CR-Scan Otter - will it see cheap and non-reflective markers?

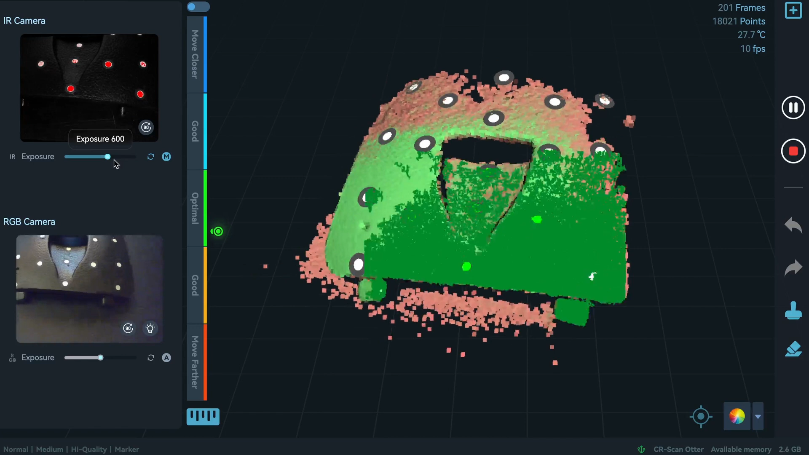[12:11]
always try to
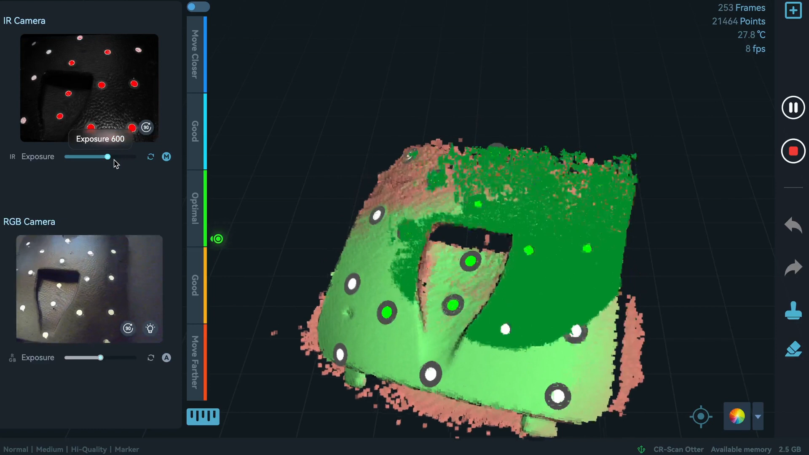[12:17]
keep the scanner as perpendicular to the dots as possible
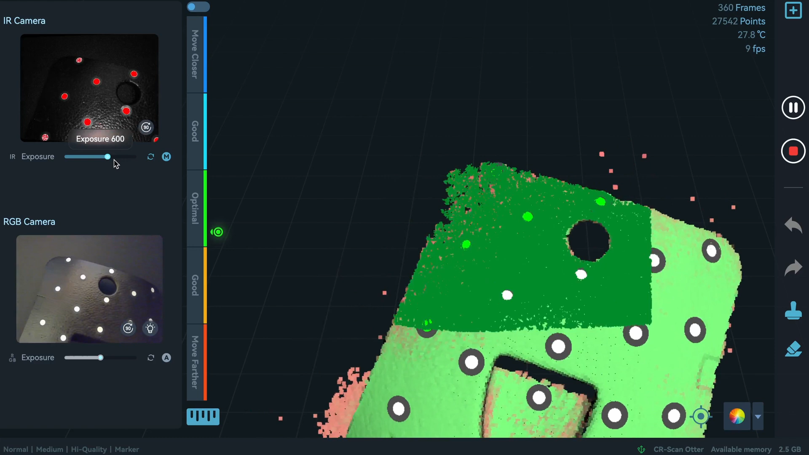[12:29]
i will not take much time
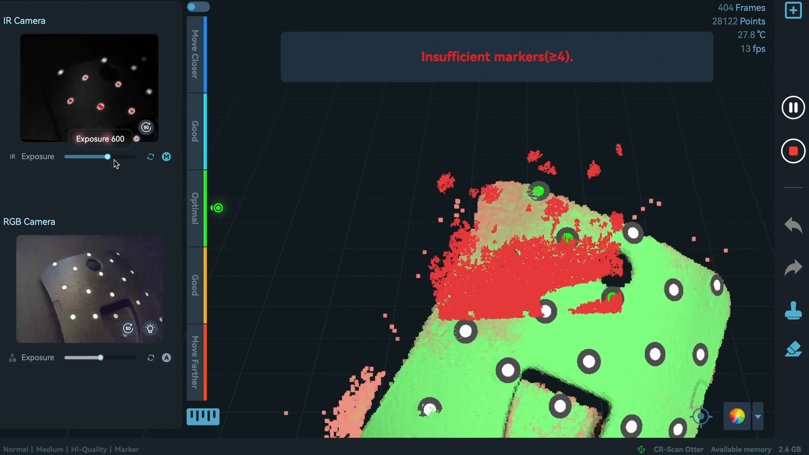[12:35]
doing this scanner is just for us to see that
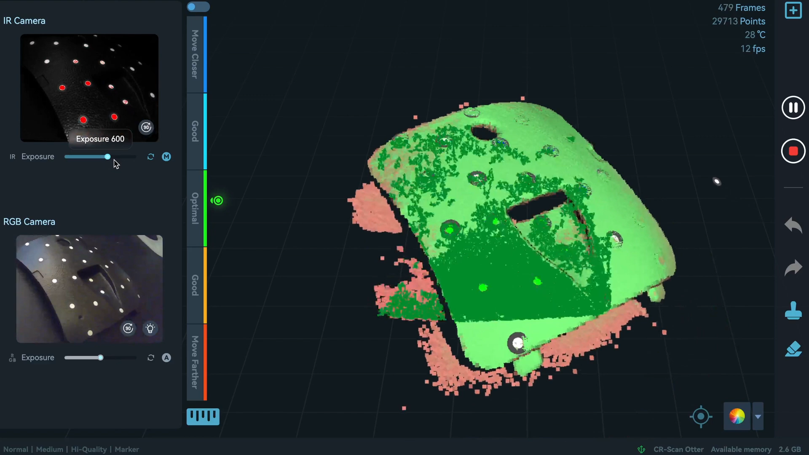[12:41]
it also work with non-reflective dots okay
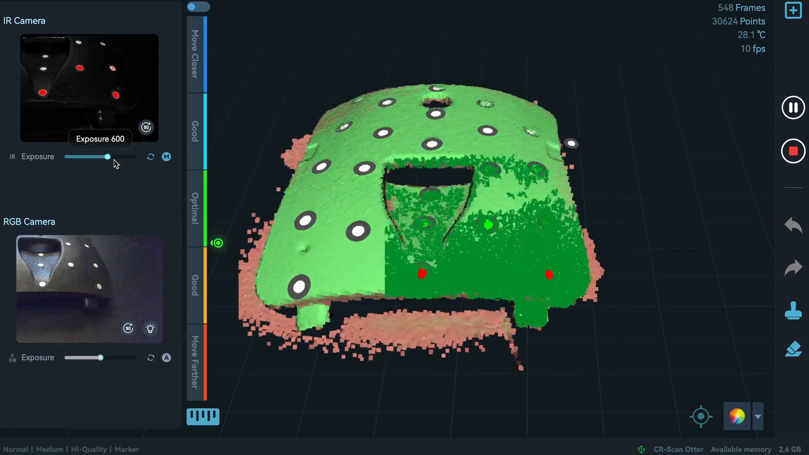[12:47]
so let's just
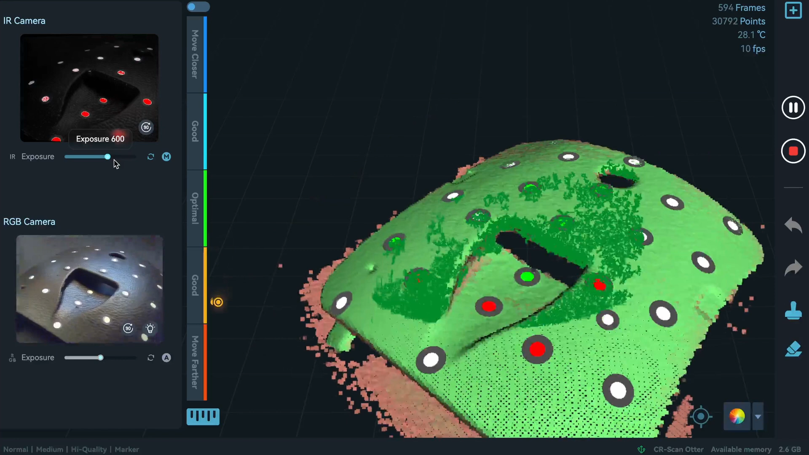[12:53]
re-scan here this area
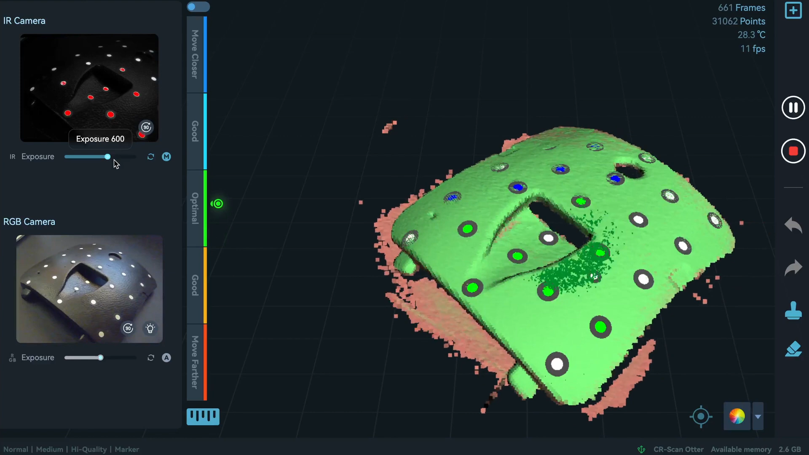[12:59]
okay now let's just scan this side here
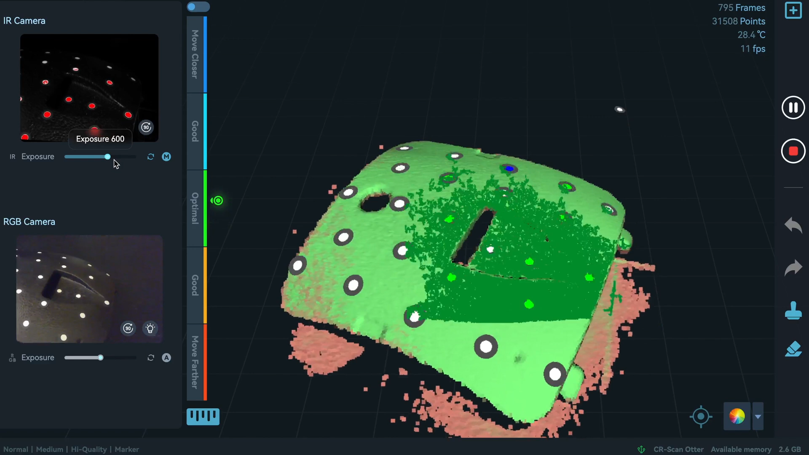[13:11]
have a better resolution on the air intake and maybe on this corner here as well
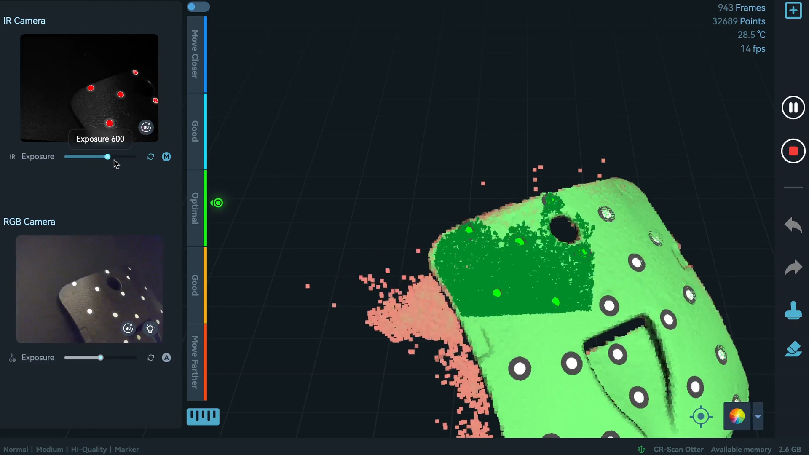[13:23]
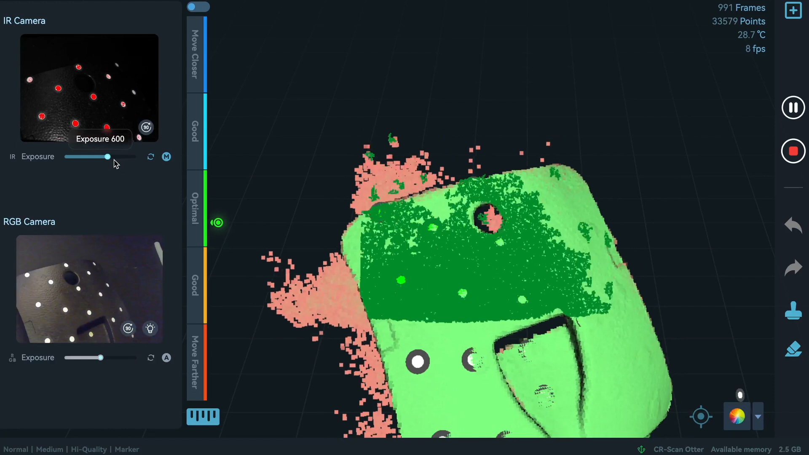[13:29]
okay i think it is already good enough let's pause
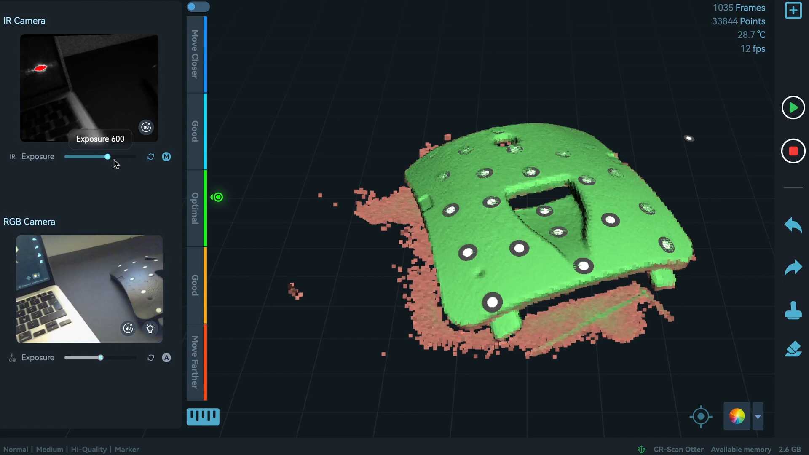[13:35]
and let's complete our scan
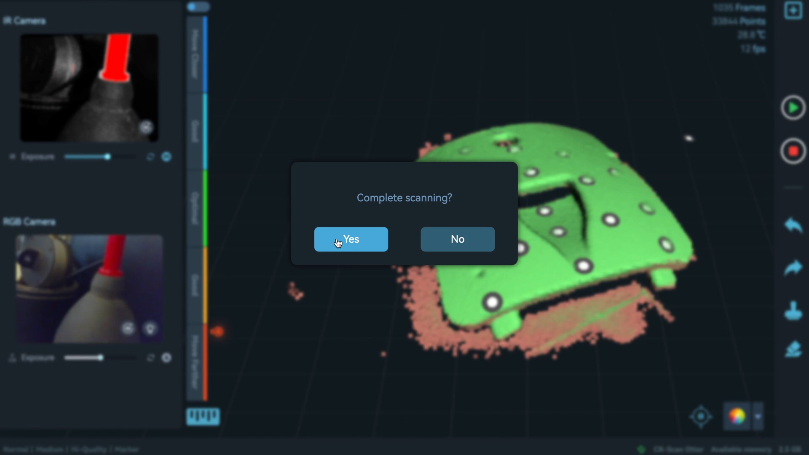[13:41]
and as we did yeah it's pretty good it's actually pretty pretty good
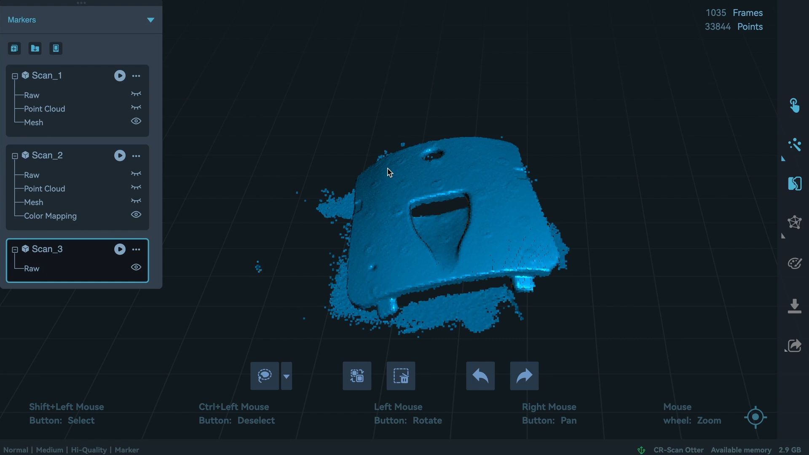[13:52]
i'll not touch it i will go straight away to one click process and see what what's the
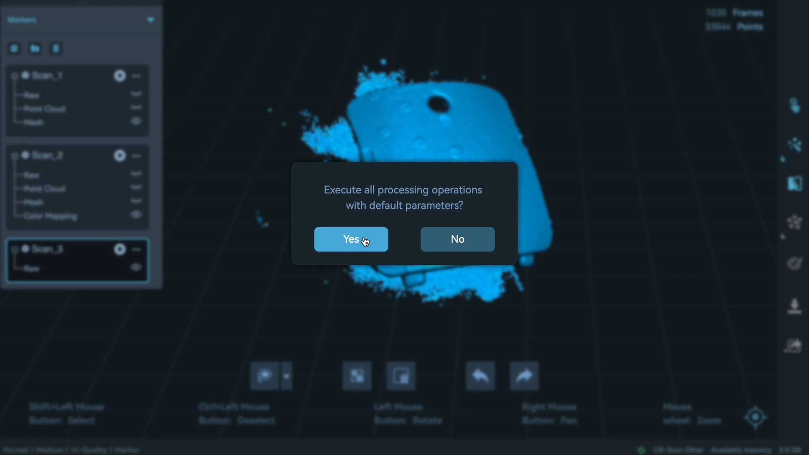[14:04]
interpretation of the software to this scan
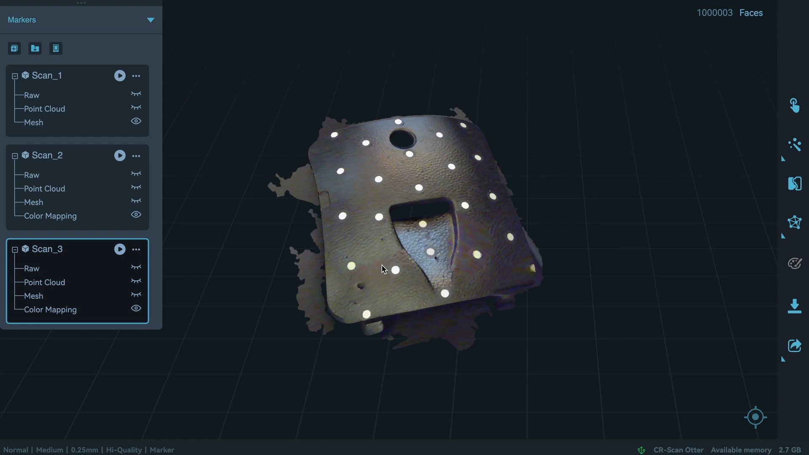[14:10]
we have our process completed even though i don't use textures i can say that this one is
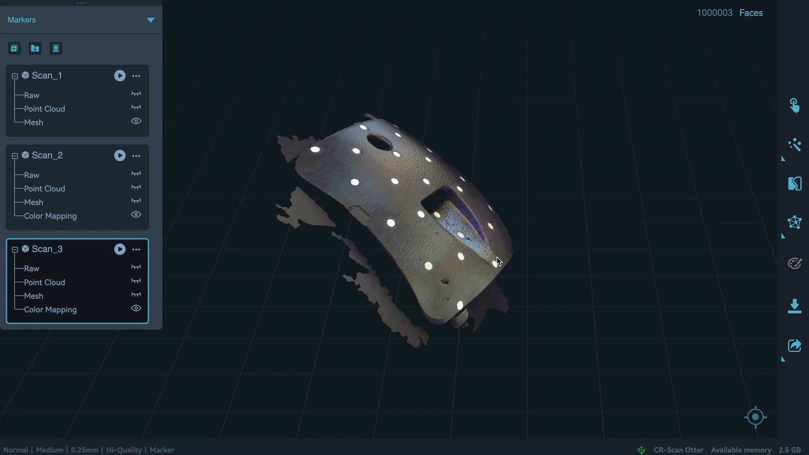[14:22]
okay but let's see so the raw this is the raw scanning and we can see the dots around there
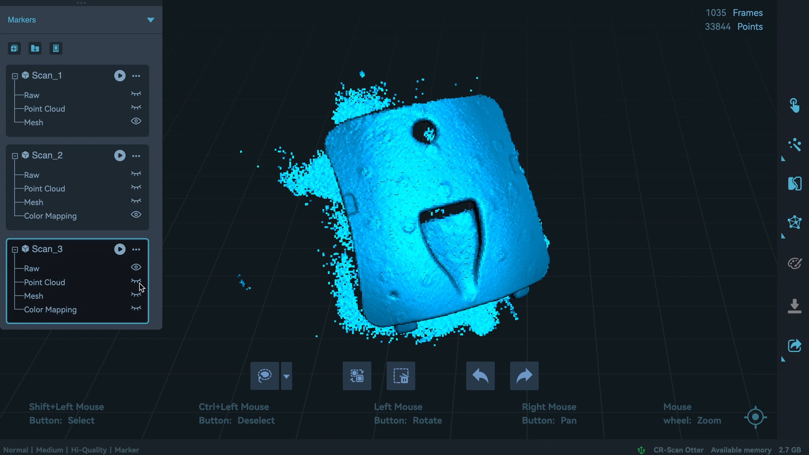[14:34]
then this is the point the point cloud with the marker removal activated i suppose because
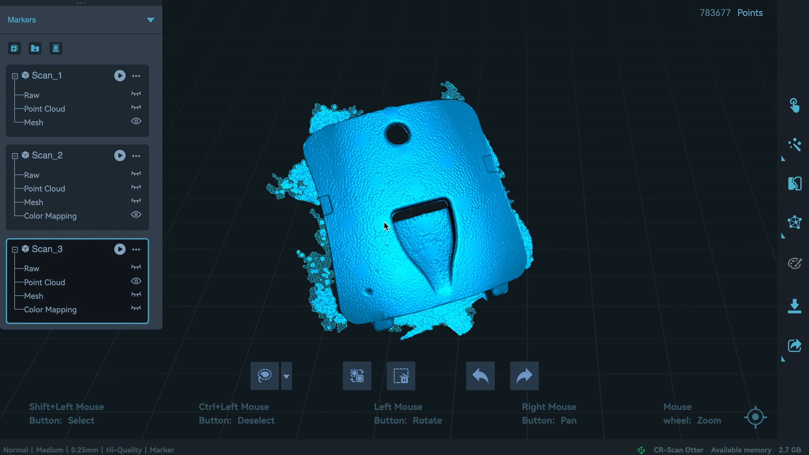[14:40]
the computer did a quite good job erasing the dots markers then we have the mesh
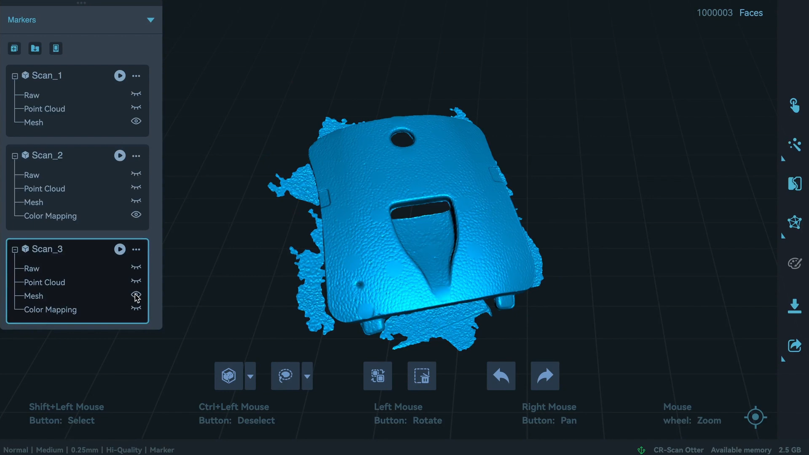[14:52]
and yeah it's really similar to
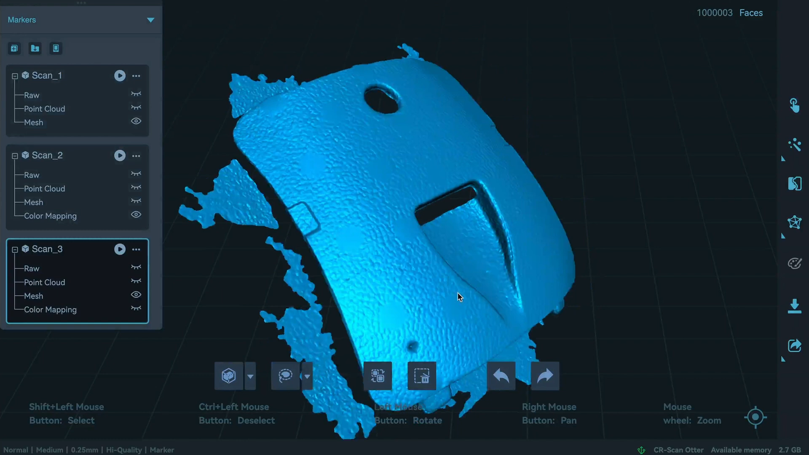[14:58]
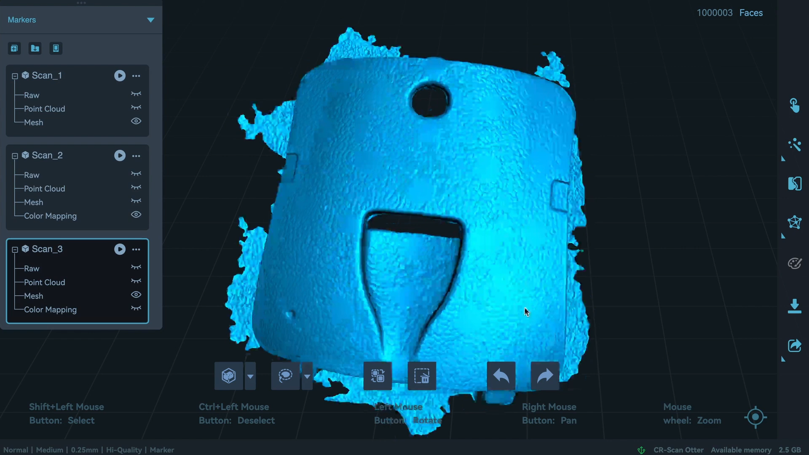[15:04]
to the mesh we got it on small size scan
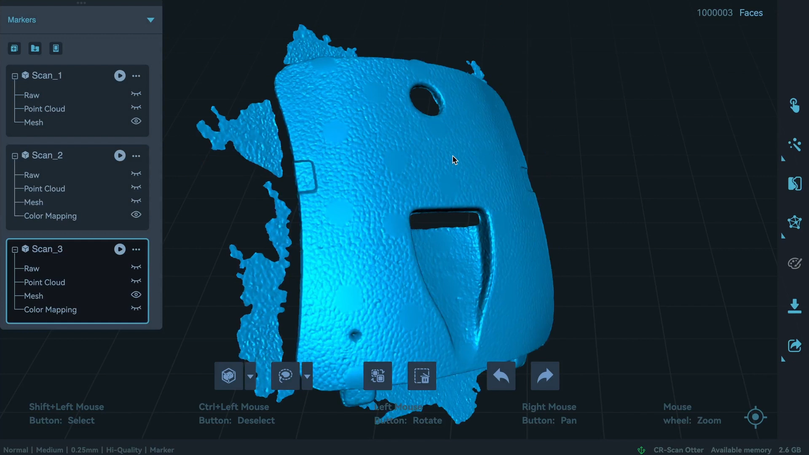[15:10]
and i can tell that
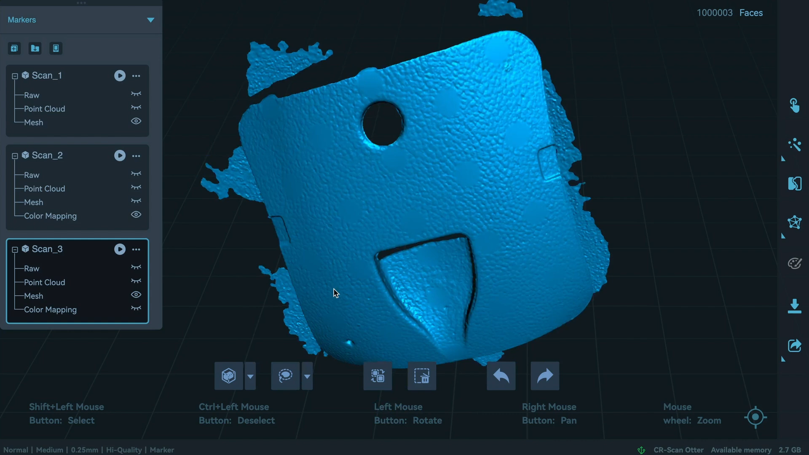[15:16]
yeah the scan is is perfect with these ship dots